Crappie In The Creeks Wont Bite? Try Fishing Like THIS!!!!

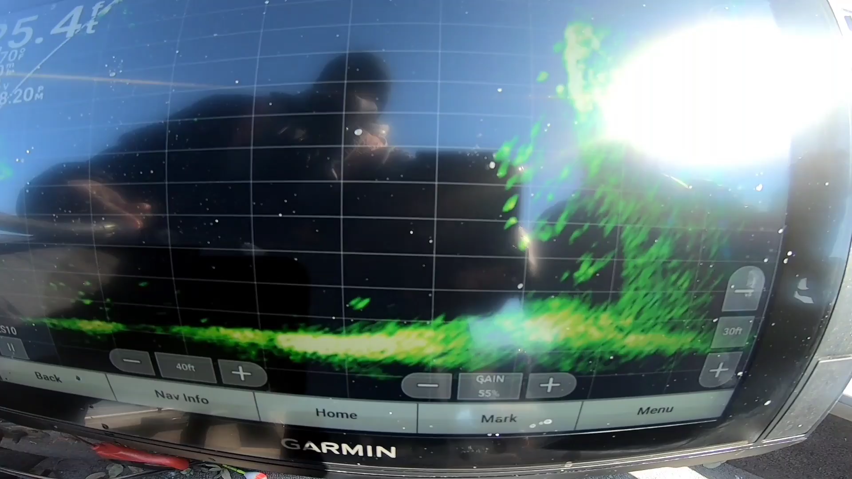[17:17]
You see that? You can't see it that good yet. You see it now. Hey, yeah, guys, that's what we're looking at now. We're going to see if we can't pluck a couple apples off of this apple tree.
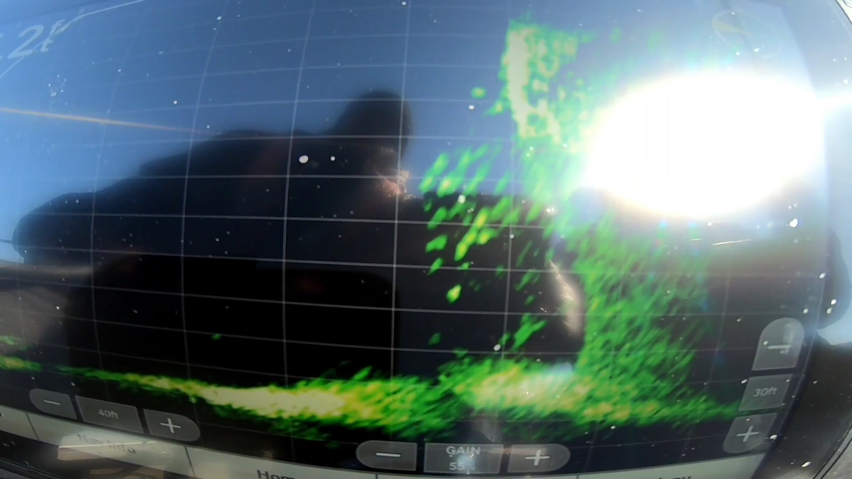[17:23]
We can catch a piece of fish off of it if they bite. More to the right. There you are. Caught fish.